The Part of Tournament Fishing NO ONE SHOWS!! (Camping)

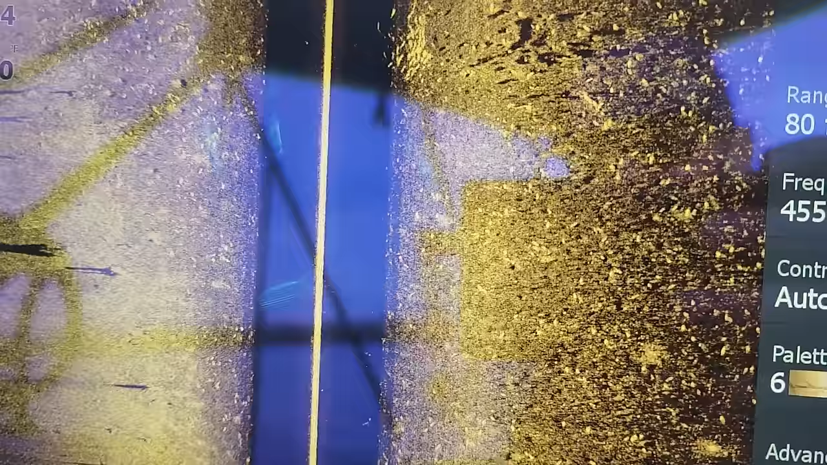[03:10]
Did mark a absolute pile of fish in here,
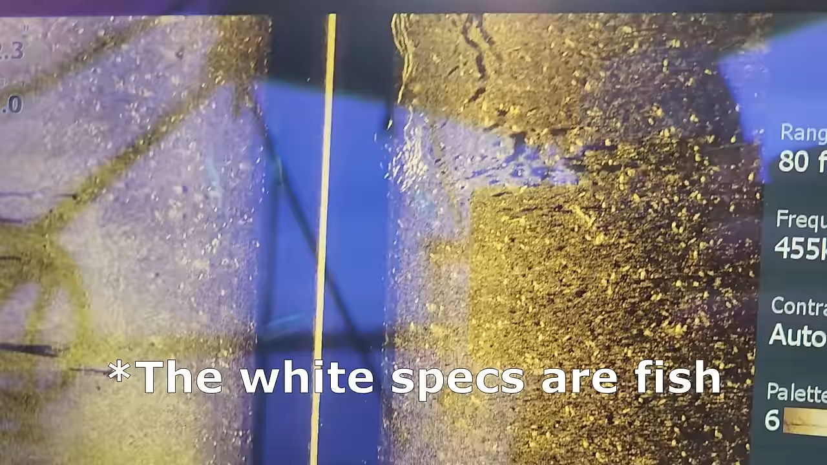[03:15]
which doesn't mean they're catfish, but it's life. I'm a fan of catfishing where there is life.
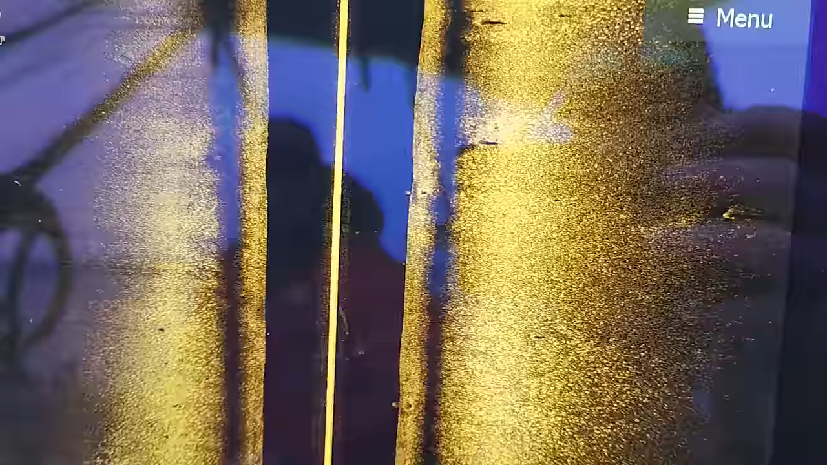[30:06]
where'd them big ones go we're gonna need
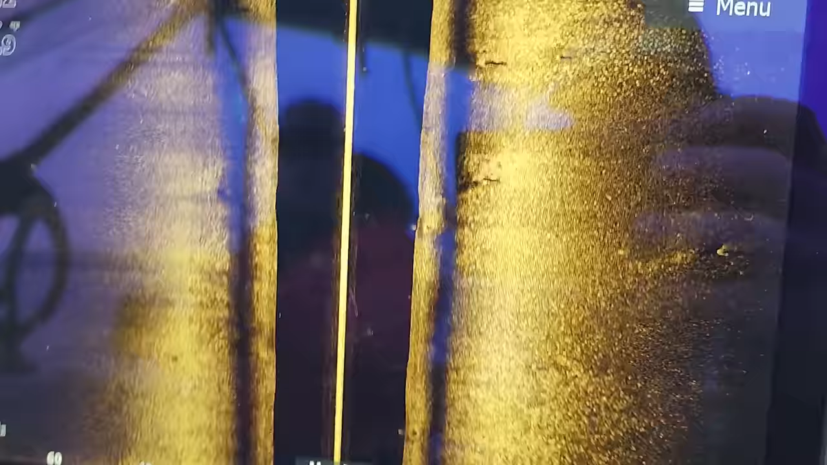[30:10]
the mapping on because I had them marks there was a pile of them like probably 20 of them yeah